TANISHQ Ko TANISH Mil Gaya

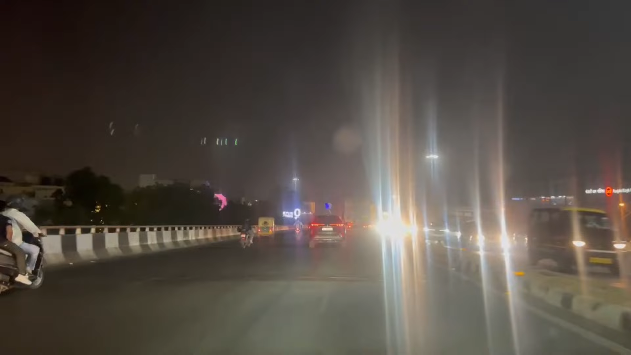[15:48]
तो लग रहा था रश काफी होगा, बट सिर्फ 15 मिनट का दिखा रहा है और ट्रैफिक काफी कम है।